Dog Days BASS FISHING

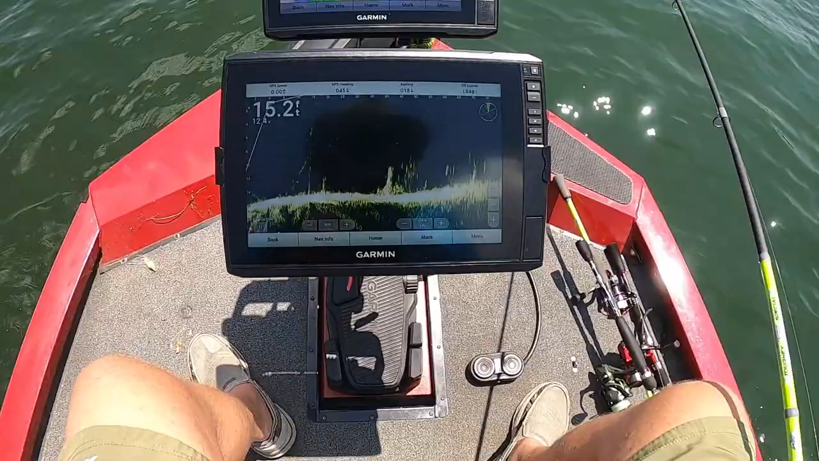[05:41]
They got some fish right out here on a stick up in 15 foot of water. And I'm throwing a spoon, casting spoon. And we're gonna throw right out there. All right, so
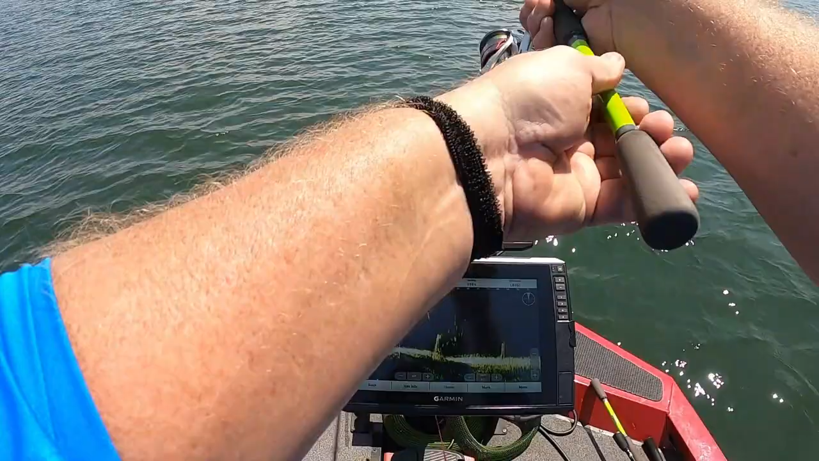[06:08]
let's see when we reach this backside back here.
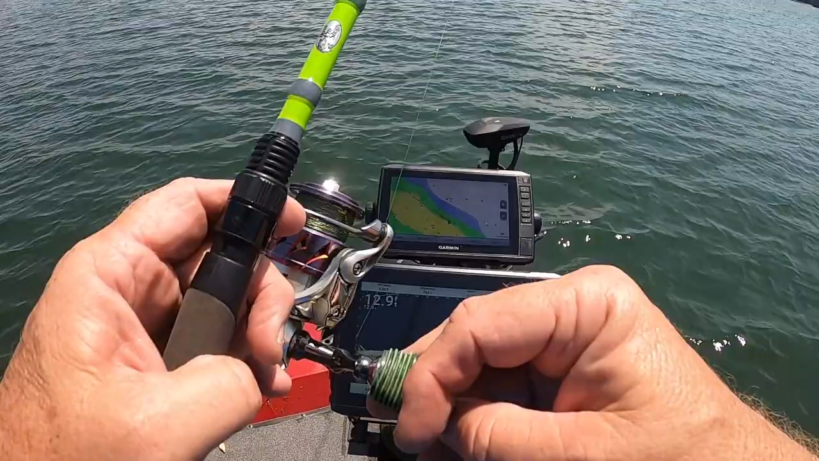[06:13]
This is what I want to throw at right here. I got some bass on there. That's it. That's a nice fish over on the backside there. And the lure, I see it bouncing.